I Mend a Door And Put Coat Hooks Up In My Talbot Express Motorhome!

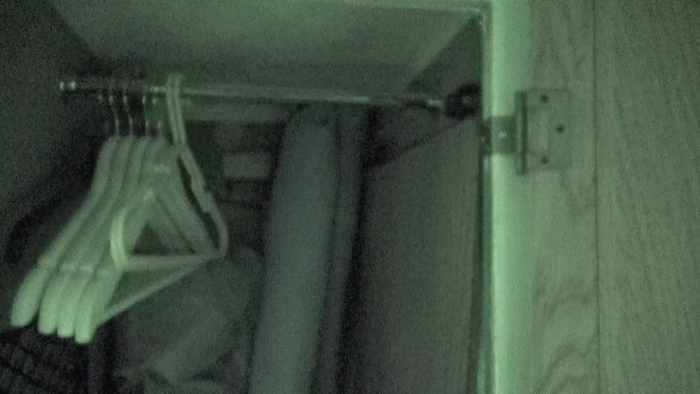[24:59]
bloody look at the night vision, there you go, it works, now I am going to put in here a shelf, so I'm going to take that rail, and I'm going to bring it down, the trouble I've got is,
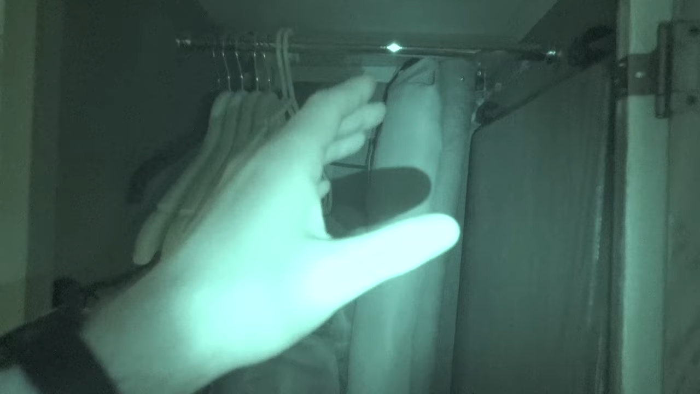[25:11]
well, I know I'm going to sort it out, I'll show you that later on, it doesn't matter, I'm going to bring the rail down, I will make a way of attaching it to the shelf, don't worry about that, so I can still hang things on the bottom of the shelf,
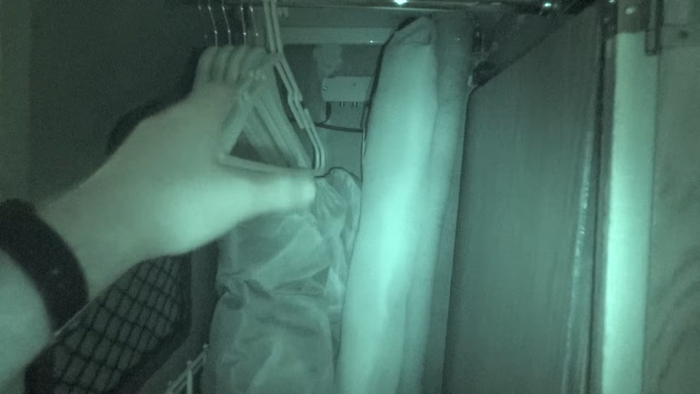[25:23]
and the shelf is going to be roughly sort of here, so enough so you can just stack, put a few jumpers, or t-shirts, or whatever on the shelf, right, this table has got no way of of staying there, let's take the night vision off, it's a bit annoying isn't it, this table just sort of flaps around, I don't know where it's supposed to go,